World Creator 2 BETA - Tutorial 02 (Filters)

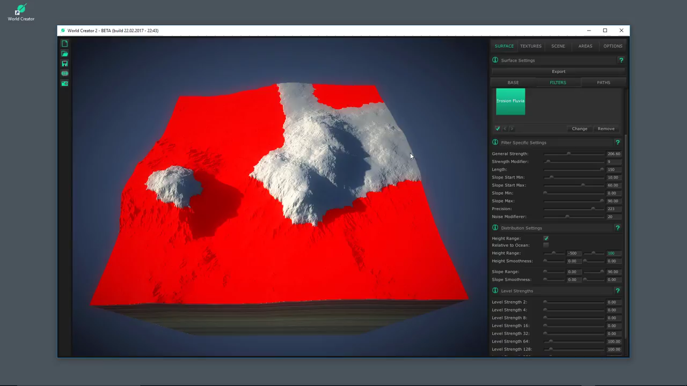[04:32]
anything else not and if you move the slider down you can see how it affects the terrain
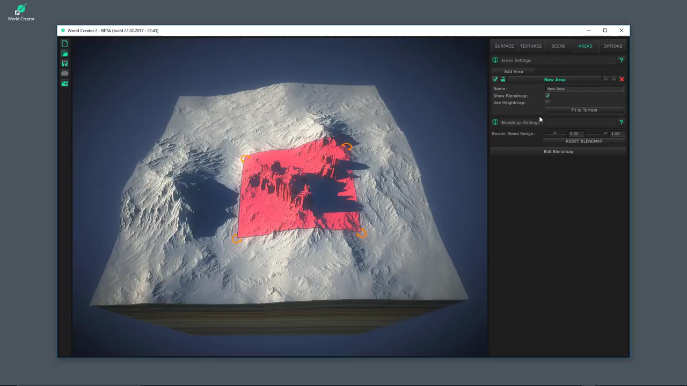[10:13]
move over to the area again disable the blend map and let's move it here we go now all all parts i'm going all over with the area
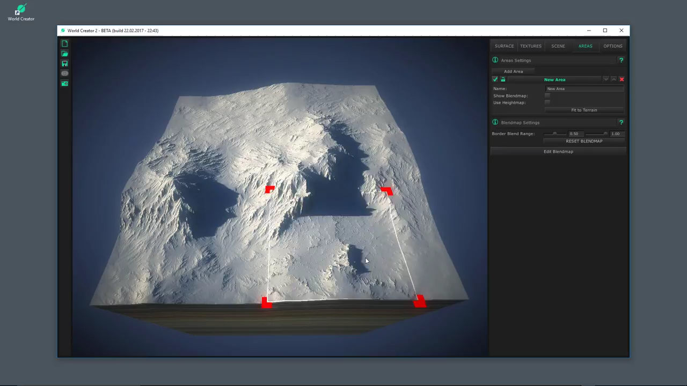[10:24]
are being completely transformed by this filter now you might assume if you have experience uh with the painting applications like
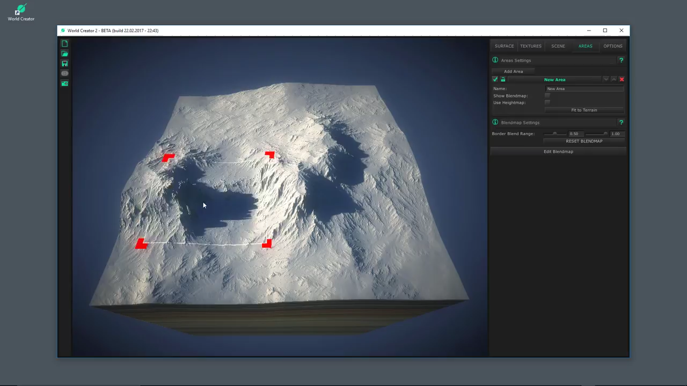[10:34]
photoshop and whatever um you might guess there is an edit blend map button here and you can edit and paint on the blend map that's what i'm going to show you quickly so i hit the edit blend map here um some tools are shown here like um like the paint tool like the rubber tool and a lot more tools will follow here and i can select a brush we have tons of brush here included for example like this i can adjust the
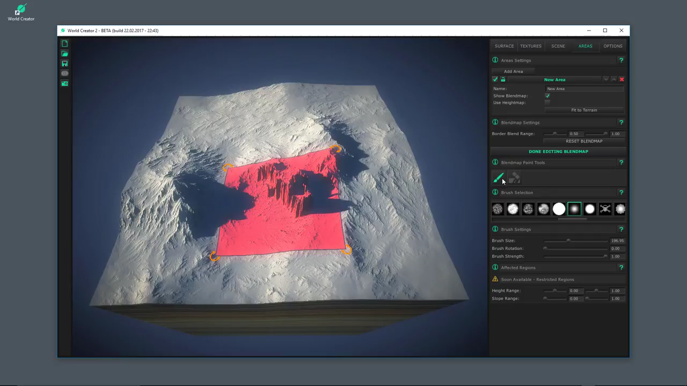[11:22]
i have selected the paint tool if i'm going to paint nothing is going to happen because the area is already completely filled so i just select the rubber tool and now i'm trying to paint by deleting the
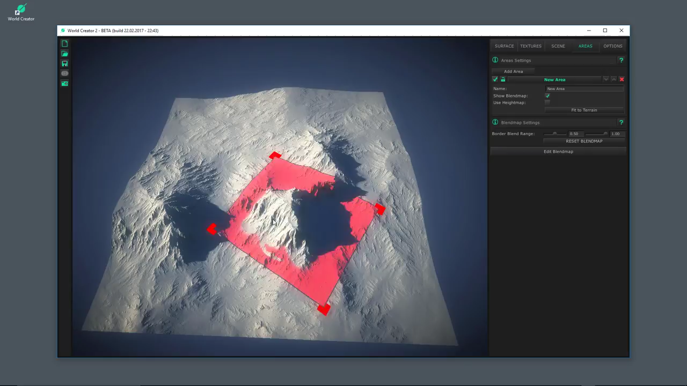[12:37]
of course uh you would have to repaint this part here so it's just an example i'm not an artist i'm sorry for this and you can create multiple areas and apply them to uh multiple filters multiple layers and do magic with them as well okay so that's right now there's